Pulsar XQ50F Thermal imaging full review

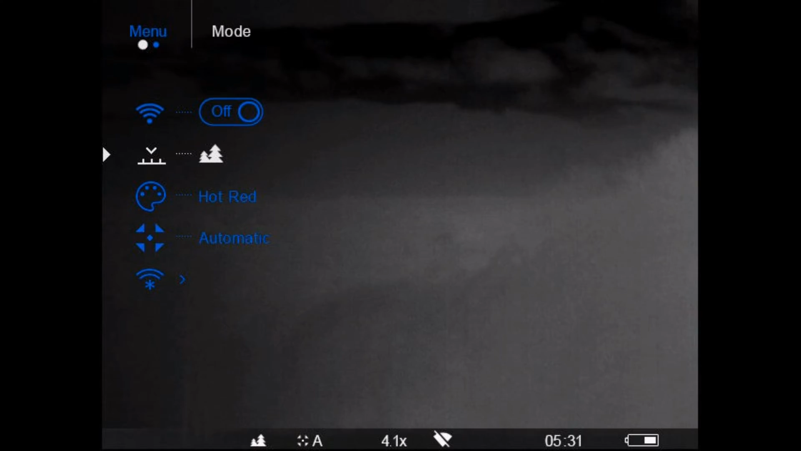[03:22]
You can change the scene mode that you're looking at which assists in what areas you're working in.
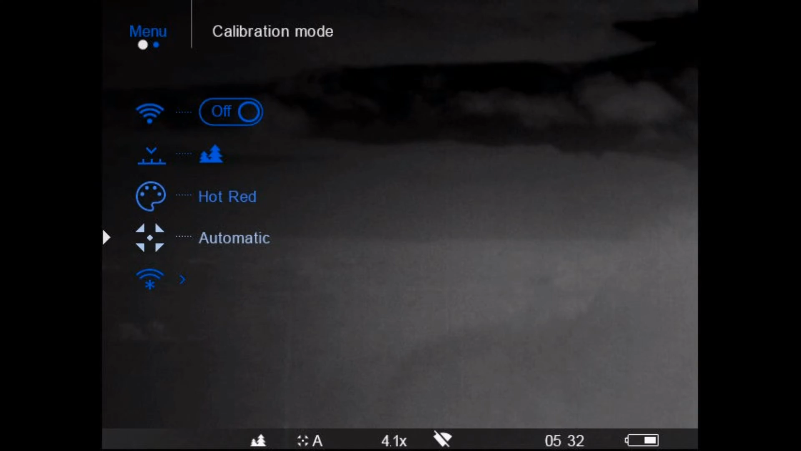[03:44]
You can also deal with the calibration and
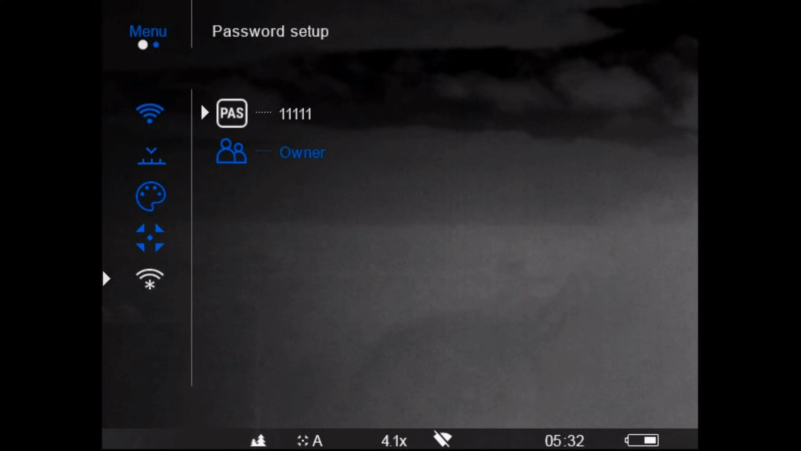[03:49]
you can also change the password for the Wi-Fi for using the stream app as well.
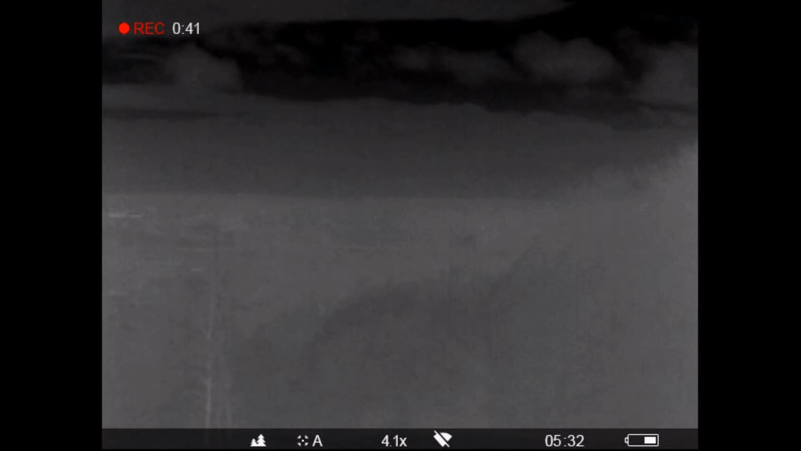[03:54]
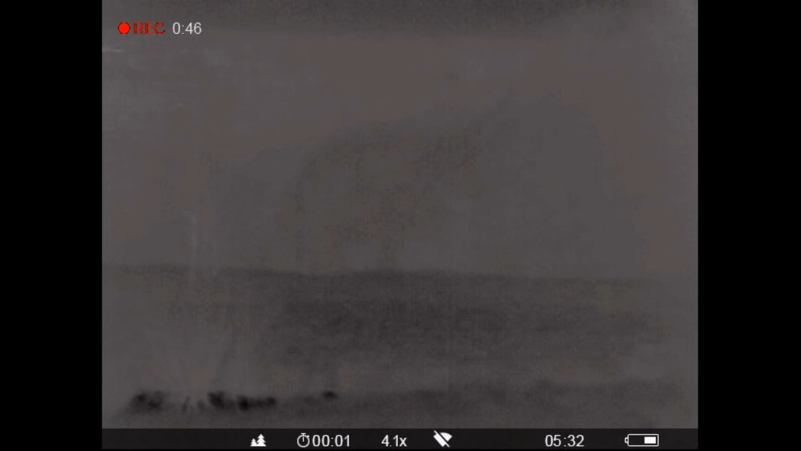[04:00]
As well as this you can also change the magnification by having a magnification square so the main image stays the same.
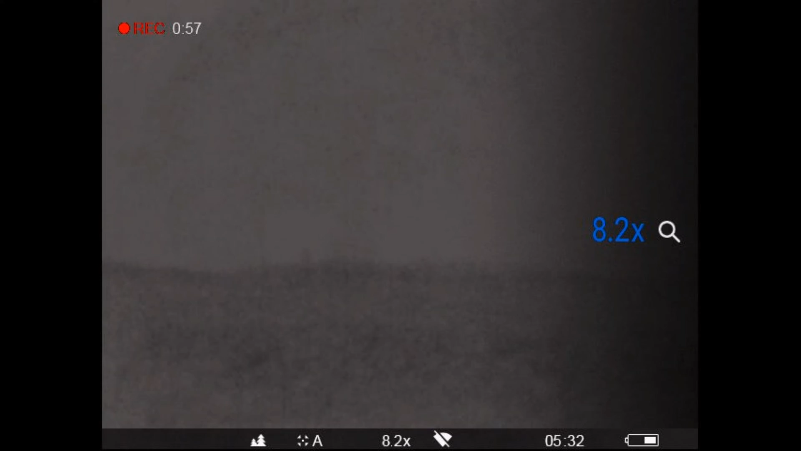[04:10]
Or you can turn that off and just completely change the magnification of the entire screen.
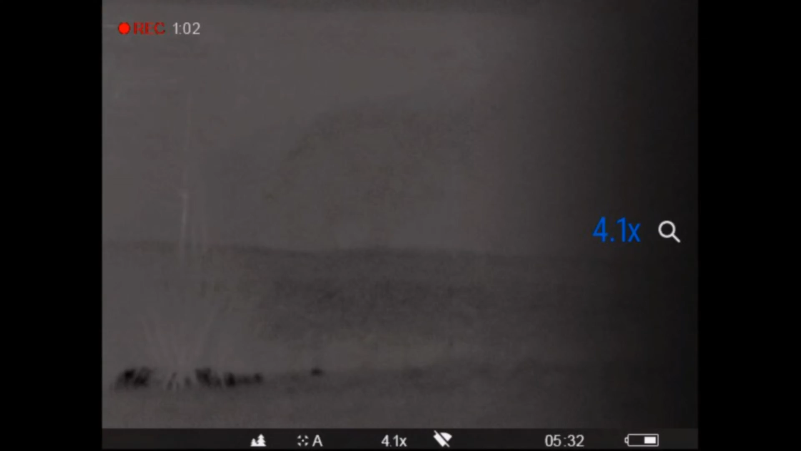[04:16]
So just to give you a brief idea this is a fox that starts off around about 200 yards away.
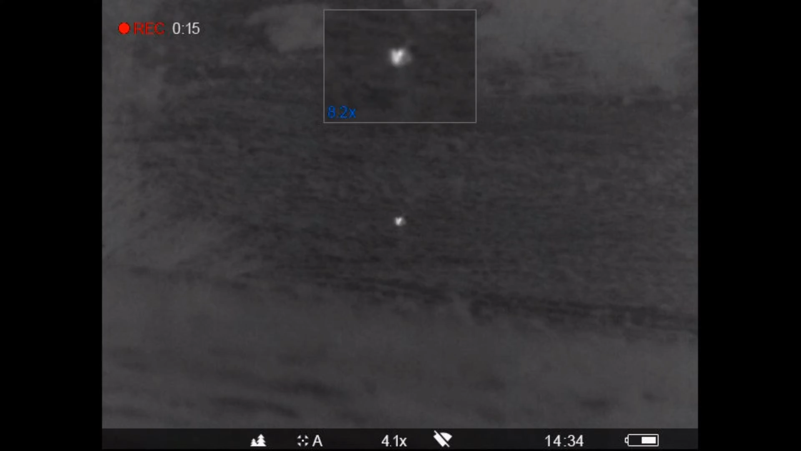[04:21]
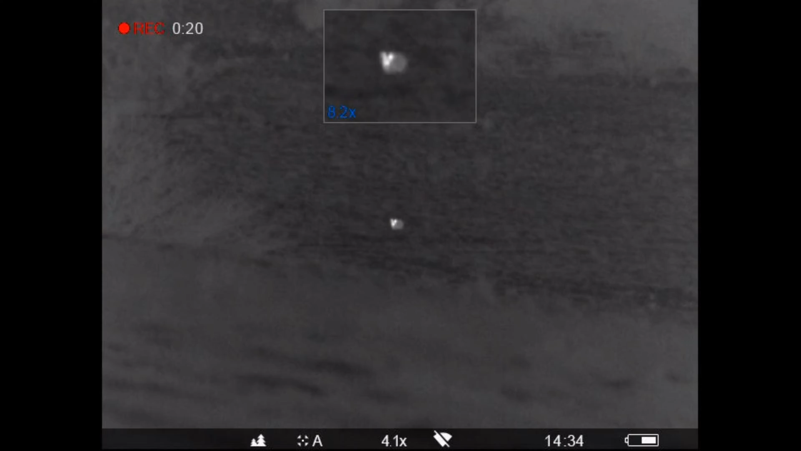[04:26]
It gradually tracks towards us a little bit before cutting over across to the right hand side of this valley.
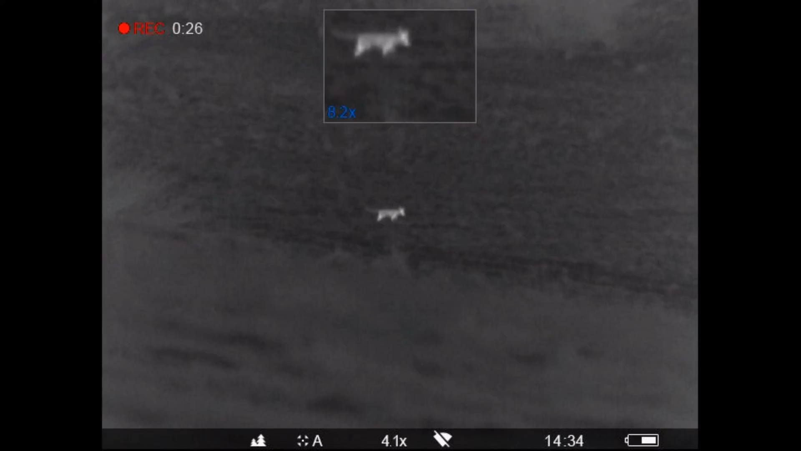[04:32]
But as you can see the image is absolutely brilliant and the small magnification window really does help out on identifying exactly what you're looking at.
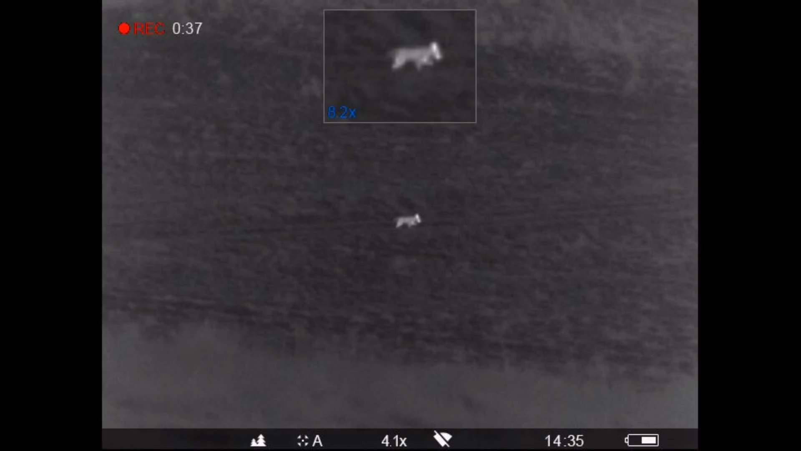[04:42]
But this guy was unmistakably a fox. Even at 350 yards I could still ID this animal as being a fox.
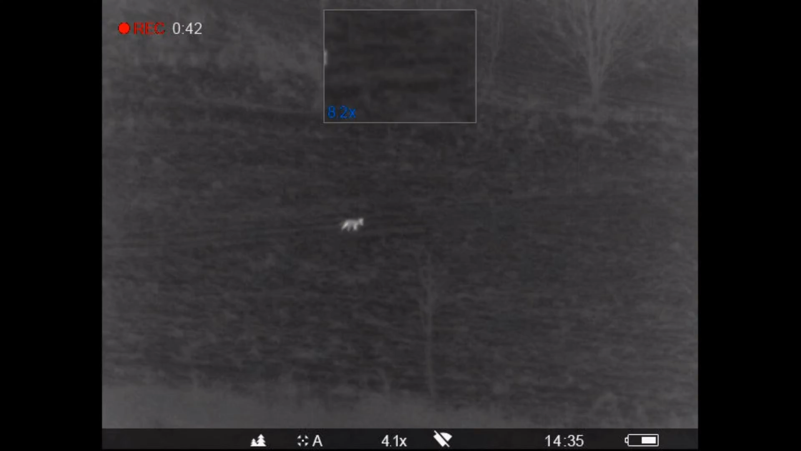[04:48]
Not a cat, not a dog.
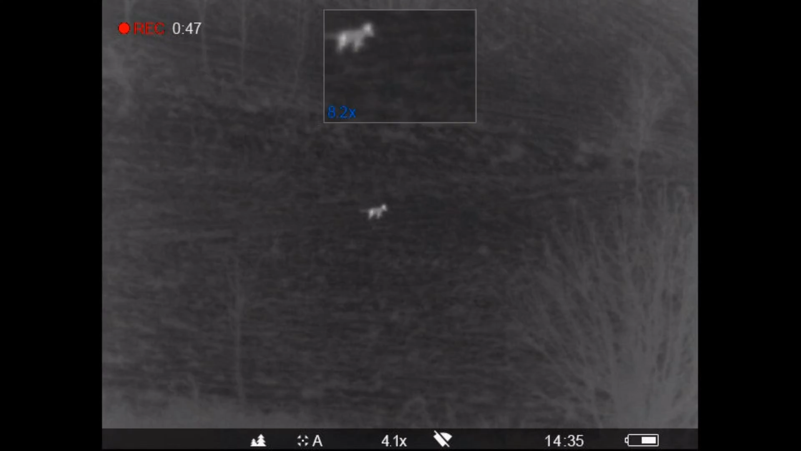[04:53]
I really was quite surprised quite how clear the image was.
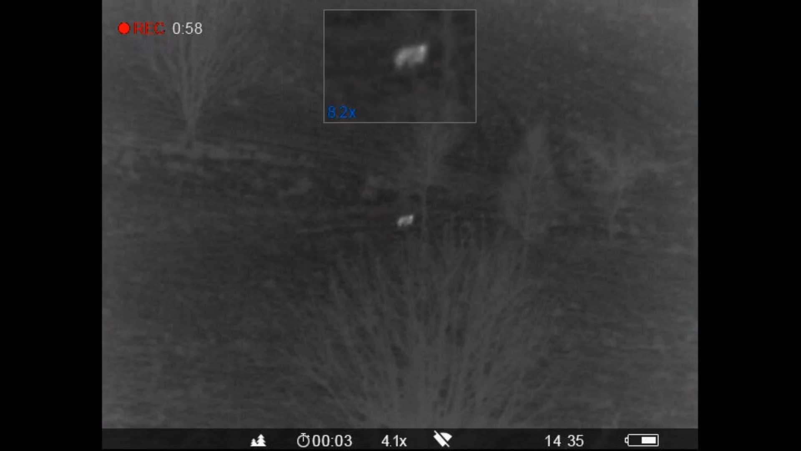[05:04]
Something else that also surprised me using this unit is the ability to see the animals through light brush. Whereas using IR dependent night vision obviously you wouldn't be able to see them
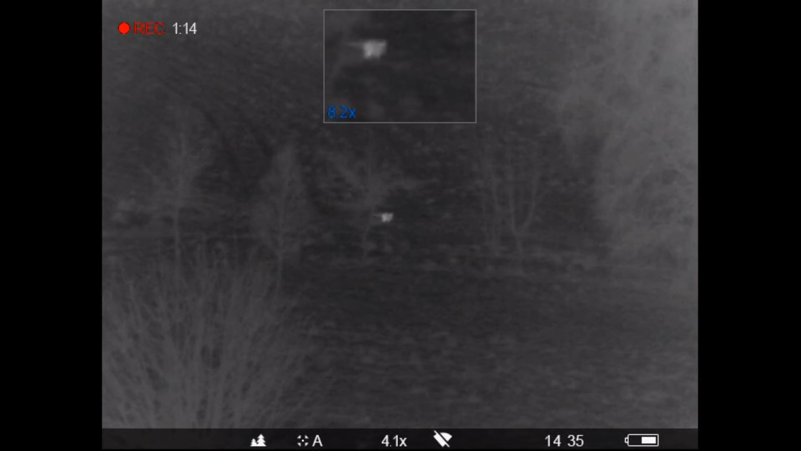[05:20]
at all as the brush would completely obscure your vision. So brilliant so far.
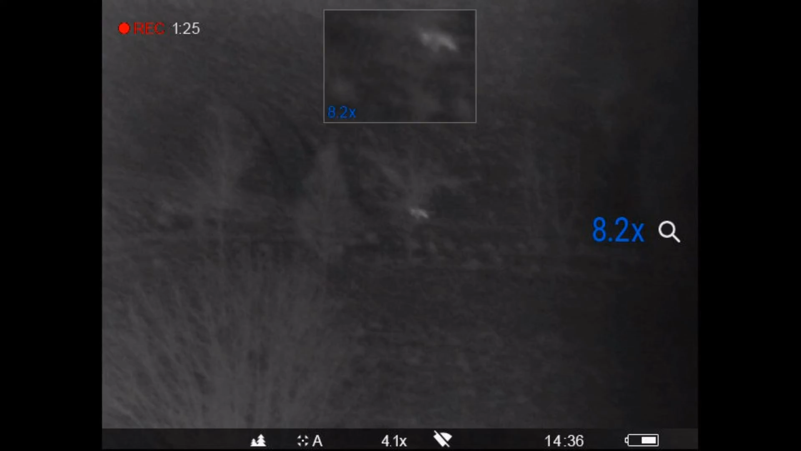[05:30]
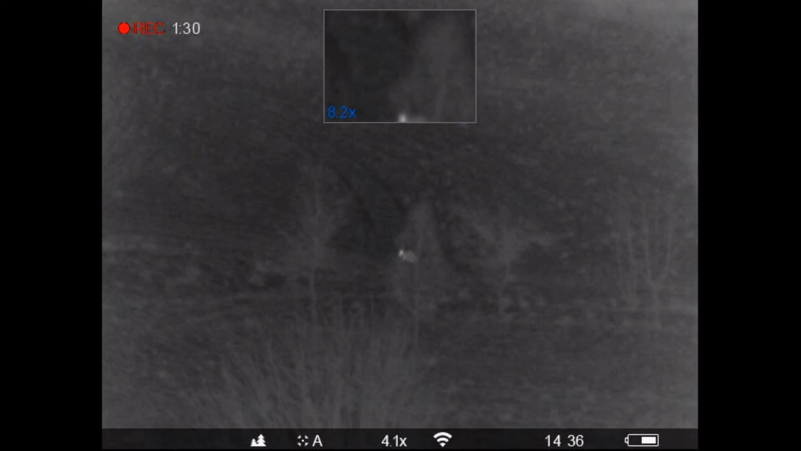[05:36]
The footage now is actually showing a barn owl hunting.
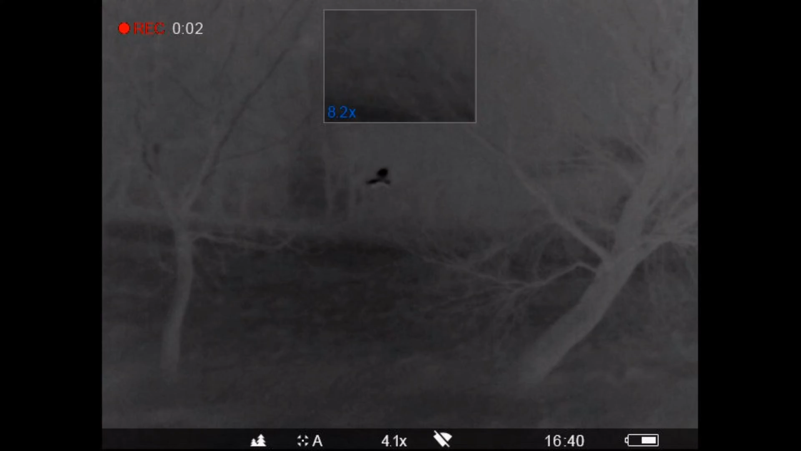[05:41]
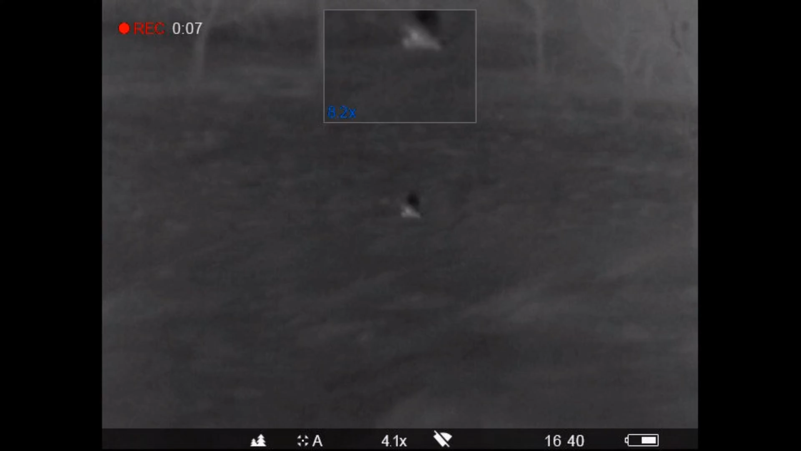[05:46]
Caught this by mistake to be honest but it was quite nice to see as he's just working his way across the fields. Just caught this footage for fun to be honest just to see what the geese looked like in flight.
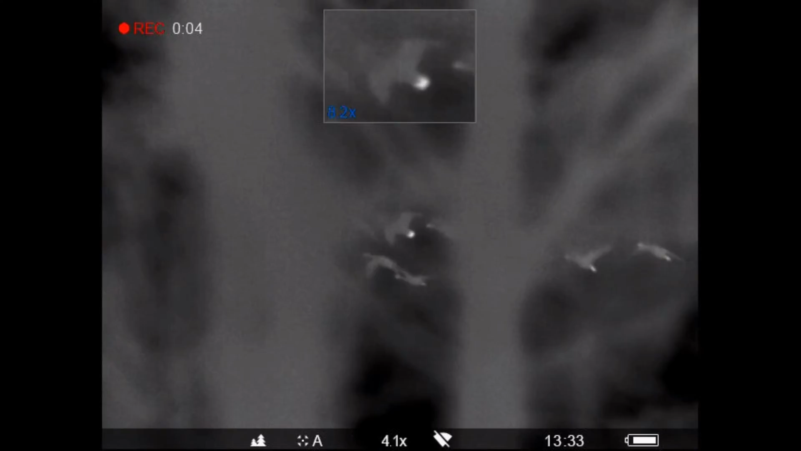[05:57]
Yet again I was quite surprised at the quality that I could see.
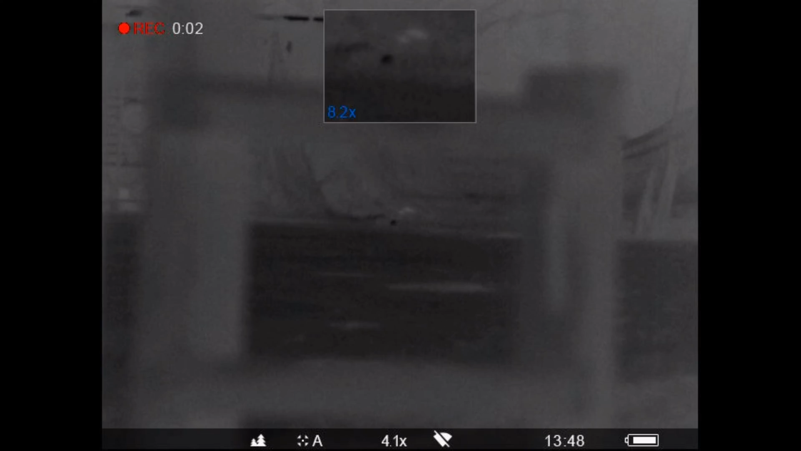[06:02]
This is a rat on part of the farmyard.
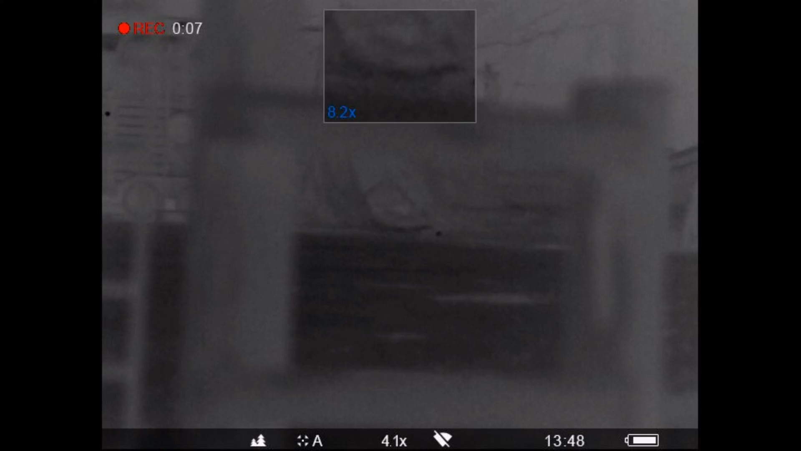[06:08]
Still absolutely brilliant bit of kit to be fair. Even for spotting long-range rabbits.
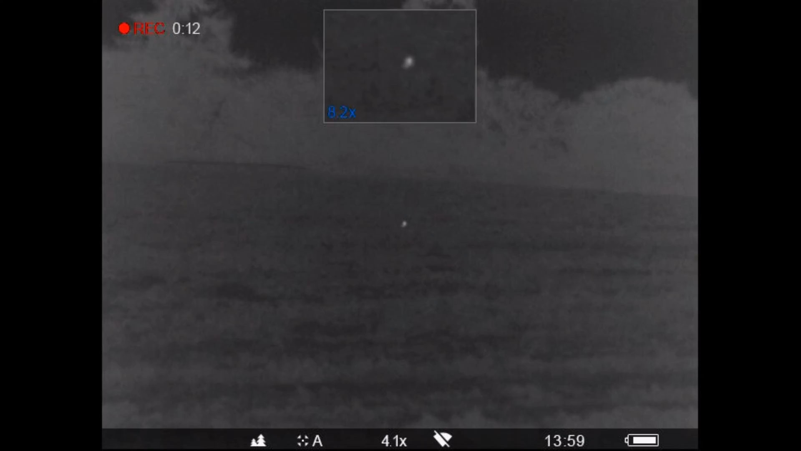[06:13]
This unit really has surprised me quite how easy sometimes it is to ID rabbits and other quarry.
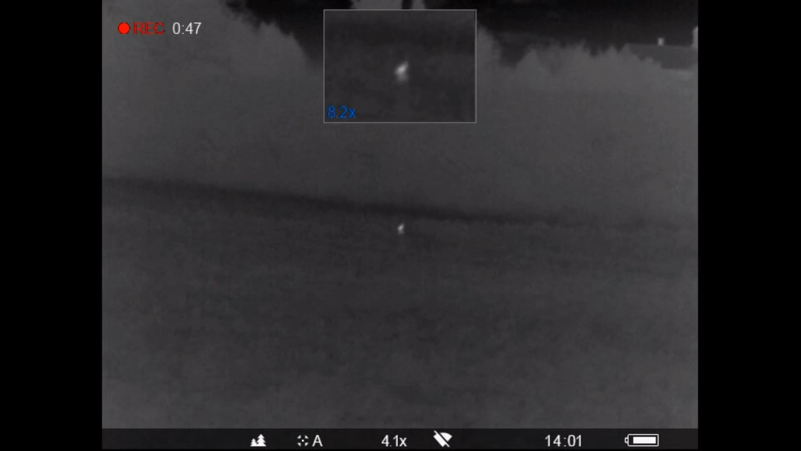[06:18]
Just had a look over the motorway as we were travelling over into the next fields just to see what it would look like on the live traffic.
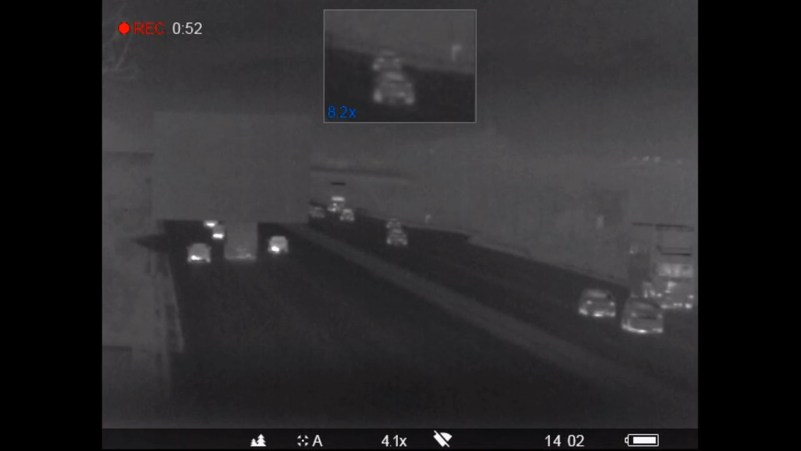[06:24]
And here's a nice 120 yard rabbit.
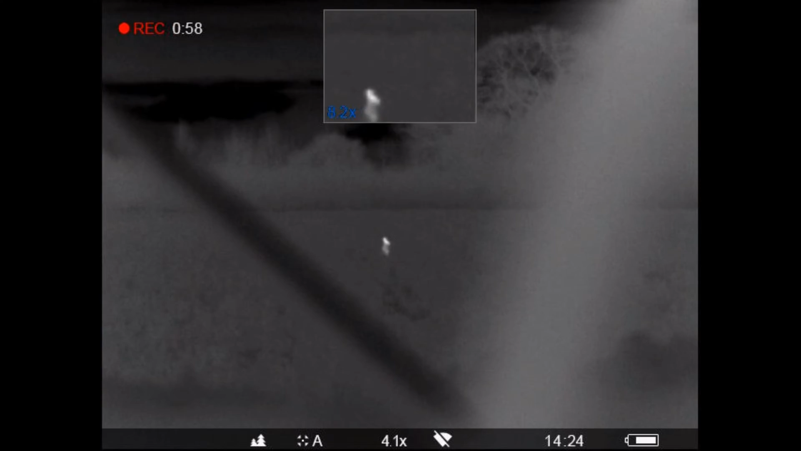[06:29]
Nice and clear. Really easy to make out what he is.
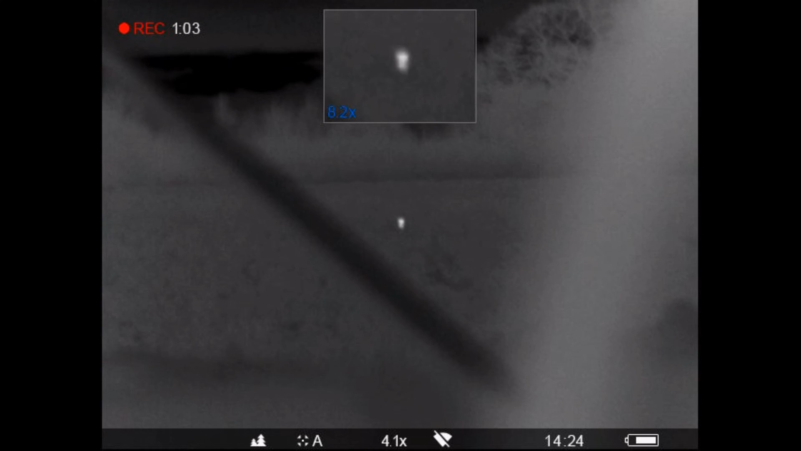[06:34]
Like I said overwhelming using thermal imaging. And the next use for thermal imaging in my opinion. It's ideal if you wanted to use it for deer